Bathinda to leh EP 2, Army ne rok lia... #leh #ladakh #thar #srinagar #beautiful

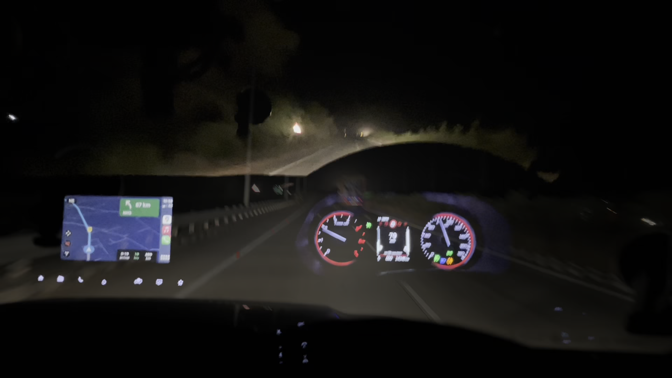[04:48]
मूहरे एक ट्रक चलिया जो कि बहुत ही मतलब गलत है, जवाक बैठे जमें निके निके जवाक बैठे वो भी पिछले डाले थे। वैसे तो चलो ठीक है बट फिर भी जोड़ा है बैठना नहीं चाहिए,
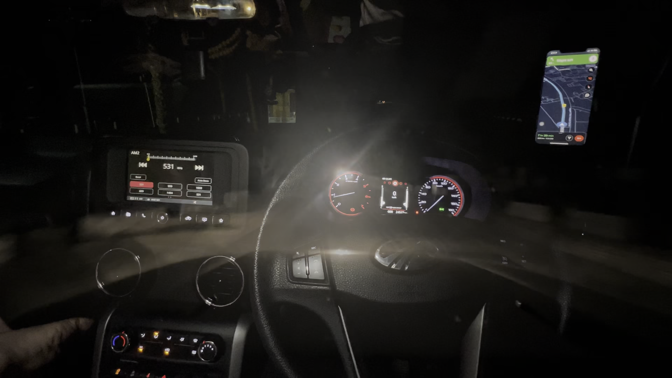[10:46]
ਫਾਈਨਲੀ ਪਹਾੜ ਤਾਂ ਸਟਾਰਟ ਹੋ ਗਏ, ਬਟ ਇੱਕ ਥੋੜ੍ਹਾ ਜਿਹਾ ਟਰਨ ਗਲਤ ਲਿੱਤਾ ਗਿਆ ਗੂਗਲ ਦੀ ਕਿਰਪਾ ਕਾਰਨ। ਹੁਣ ਸ਼ੋਰਟ ਹੈ 40 ਕਿਲੋਮੀਟਰ ਸ਼ੋਰਟ ਹੈ ਇਹ ਉਧਮਪੁਰ ਜਿਹੜਾ ਹੈਗਾ ਰੋਡ ਹੈਗਾ, ਇਹ ਉਧਮਪੁਰ ਵਾਲਾ ਜਿਹੜਾ 4 ਲੇਨ ਸੀ ਉਹ ਰੋਡ ਬਣਿਆ ਬਹੁਤ ਵਧੀਆ, ਪਰ ਉਹ 90 ਕਿਲੋਮੀਟਰ ਸੀਗਾ।
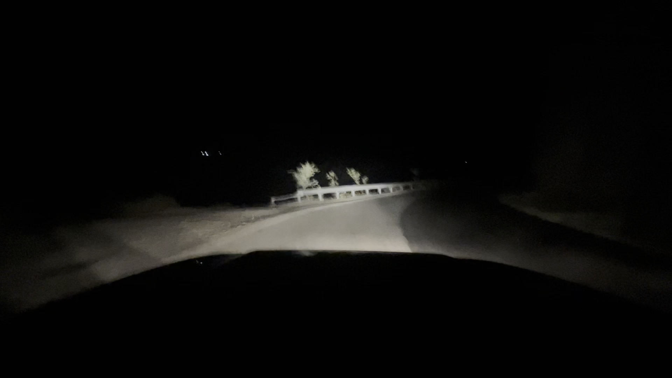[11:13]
ਇਹ ਤਾਂ ਬਾਈ ਮਿਸਟੇਕ ਜਾਣਾ ਉੱਧਰ ਦੀ ਸੀ ਵੈਸੇ, ਬਟ ਬਾਈ ਮਿਸਟੇਕ ਇੱਧਰ ਦੀ ਆ ਗਏ, ਚਲੋ ਫਿਰ ਵੀ ਠੀਕ ਹੈ। ਬਟ ਉਹ ਰੋਡ ਜ਼ਿਆਦਾ ਵਧੀਆ ਸੀਗਾ, ਇਹਦੀ ਕੰਡੀਸ਼ਨ ਥੋੜ੍ਹੀ ਜਿਹੀ ਇੰਨੀ ਵਧੀਆ ਨਹੀਂ, ਬਟ ਠੀਕ ਹੈ ਚਲੋ, ਹੁਣ ਤਾਂ ਜੋ ਹੋ ਗਿਆ ਸੋ ਹੋ ਗਿਆ।
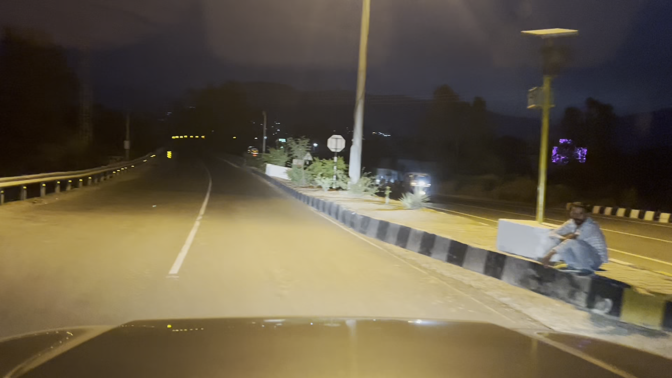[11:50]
ਬੈਕ ਆ ਗਏ ਨੈਸ਼ਨਲ 44 ਤੇ ਇੱਕ ਉਧਮਪੁਰ ਵਾਲਾ ਜਿਹੜਾ ਹੈਗਾ ਬੈਕ ਤੋਂ ਪੁਰਾਣਾ ਰੋਡ ਦਾ
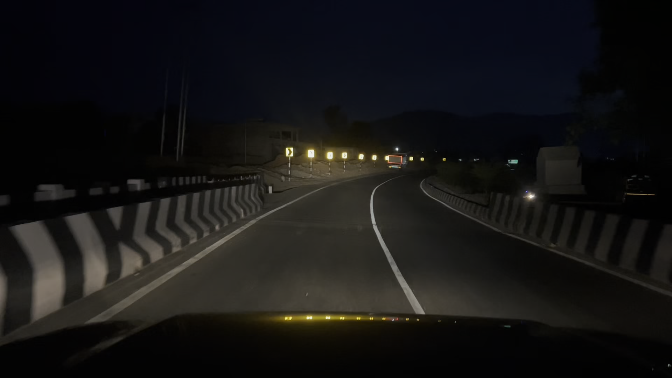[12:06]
ਟਰਨ ਲਿੱਤਾ ਗਿਆ ਜਿਹੜਾ ਕਿ ਬਾਈ ਮਿਸਟੇਕ ਹੋ ਗਿਆ
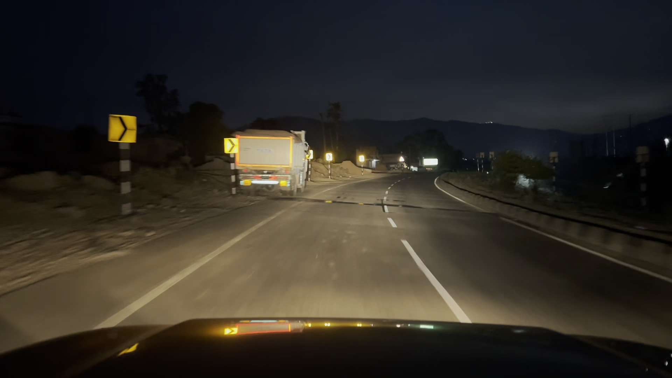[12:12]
45 ਕਿਲੋਮੀਟਰ ਤਾਂ ਜ਼ਰੂਰ ਬਚਾ ਤੇ ਪਰ ਖਰਾਬ ਬਹੁਤ ਸੀ ਬਹੁਤ ਜ਼ਿਆਦਾ ਖਰਾਬ ਸੀ ਹਵਾ ਚੱਲ ਰਹੀ ਹੈ ਬਾਹਰ ਕਾਫੀ